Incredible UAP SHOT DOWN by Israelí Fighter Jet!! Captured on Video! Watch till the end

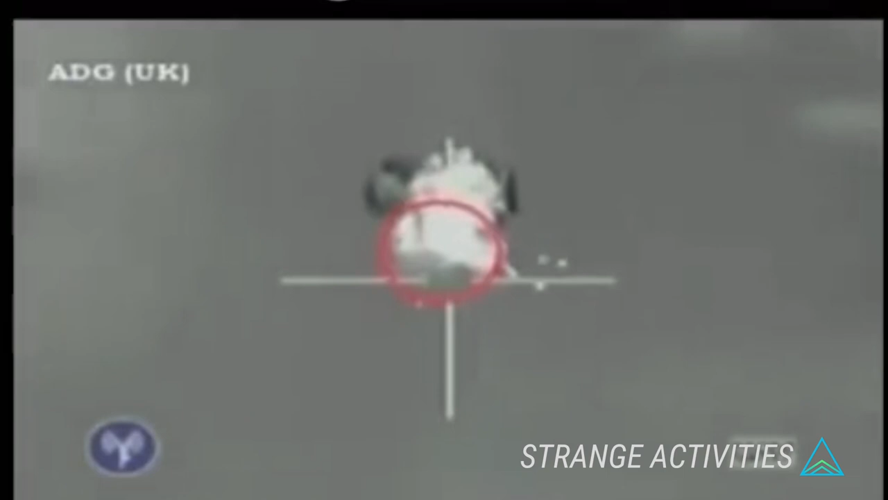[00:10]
For a strike, Peter Ducey mentioned earlier in our show, the Air Force struck down an unmanned aircraft flying over their airspace.
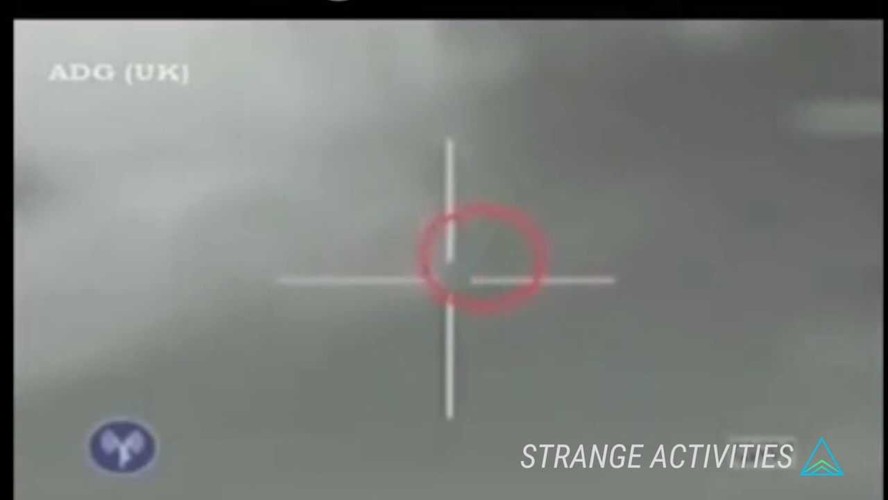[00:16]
Now, officials are saying they are still trying to figure out where the drone came from.